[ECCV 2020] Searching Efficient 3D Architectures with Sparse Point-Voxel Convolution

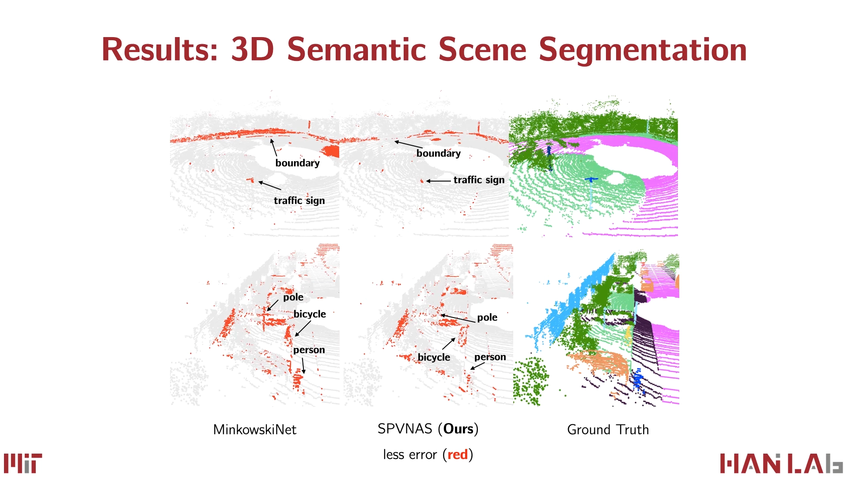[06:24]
We visualize the predictions of our SPV-NAS comparing with Minkowski nets, and observe that less error is made on safety-critical smart objects and boundary regions.
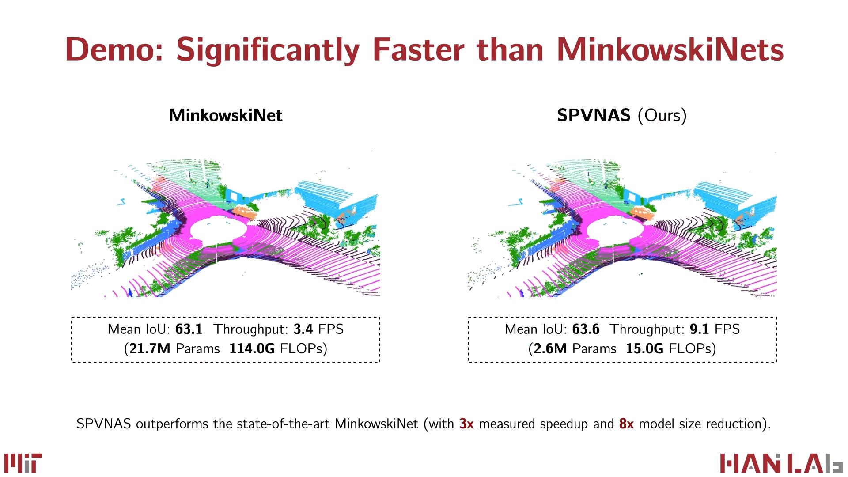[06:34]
Here is a live demo comparing our SPV-NAS against previous state-of-the-art Minkowski nets. Achieving higher accuracy, our SPV-NAS runs 3 times faster than Minkowski nets and achieves a
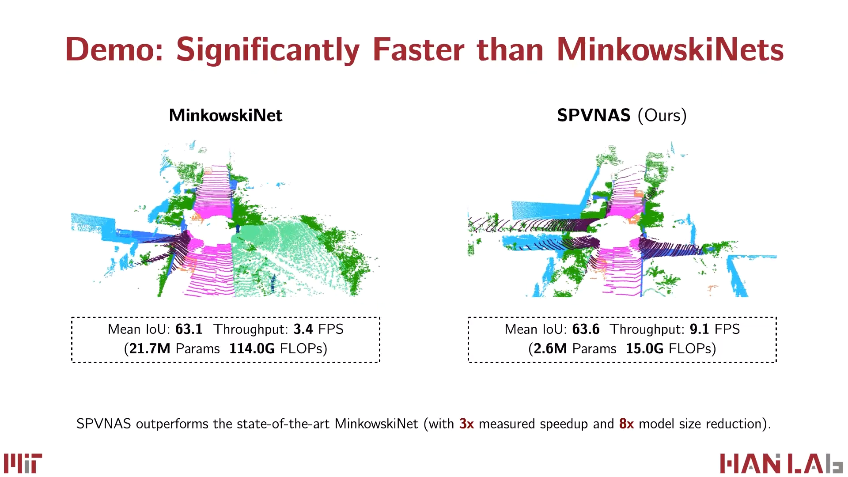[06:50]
throughput of 9.1 frames per second.
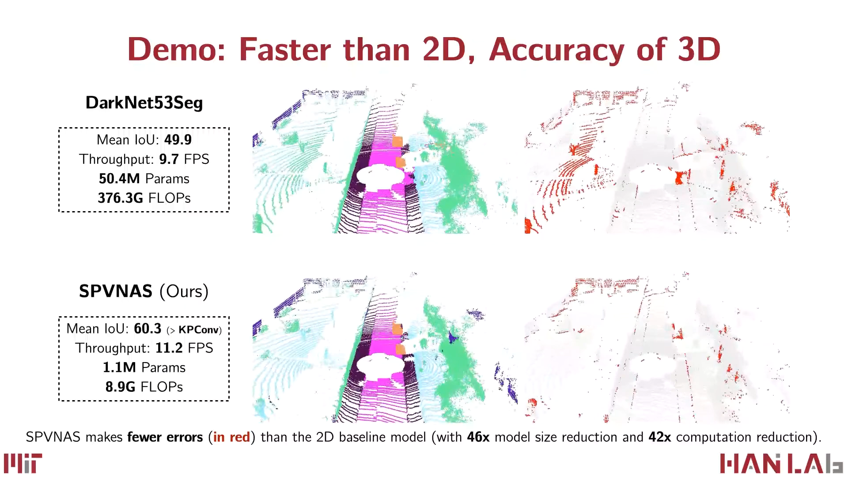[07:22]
Our model also runs at 11.2 frames per second, which is even faster than the frequency of LiDAR sensors.
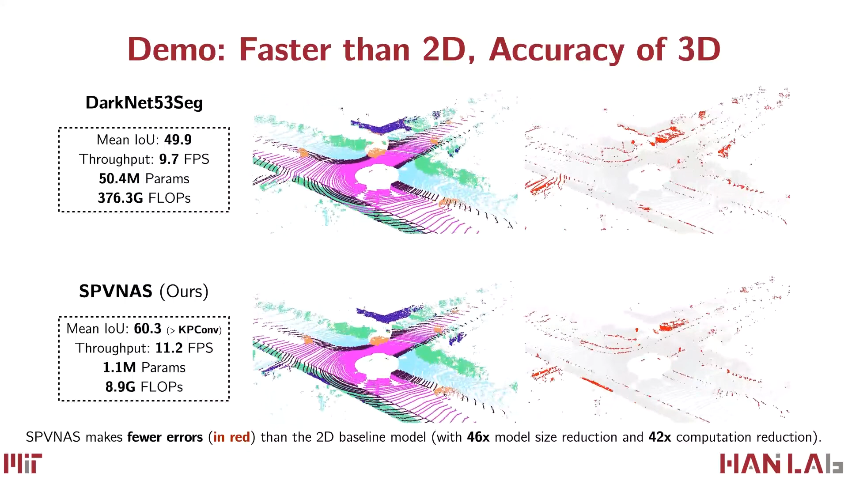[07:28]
We finally visualize the results of 3D object detection,
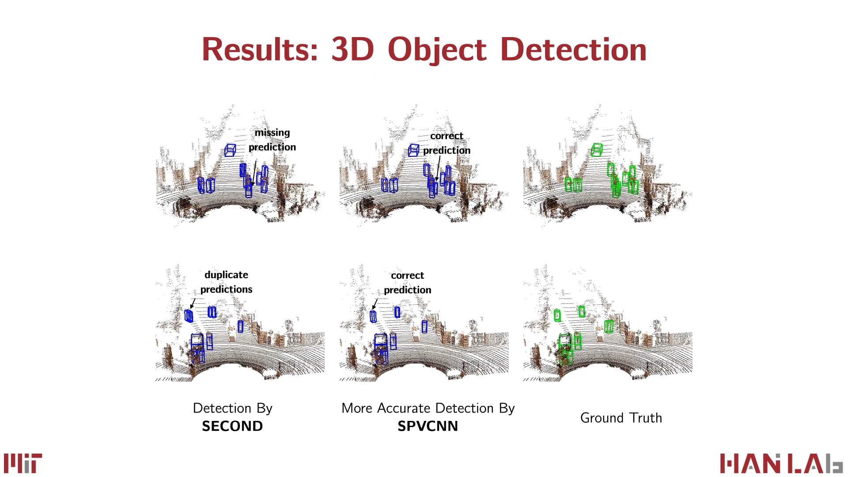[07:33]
where our method achieves more accurate predictions in crowded scenes with many small objects.